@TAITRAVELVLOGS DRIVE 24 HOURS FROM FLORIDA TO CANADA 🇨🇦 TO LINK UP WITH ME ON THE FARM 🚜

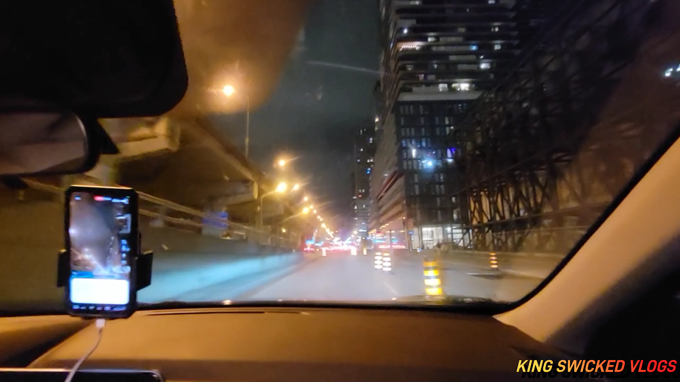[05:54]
Go back. Because I missed my turn button. Oh, yeah, I got to take it back, bro. Can't go on, Jack. Yeah, guys, we're in Toronto. Toronto, we're there now. Because I said Toronto, I'm not even sure. Yo. Downtown? We the downtown, guys. We the downtown, Toronto. Yeah.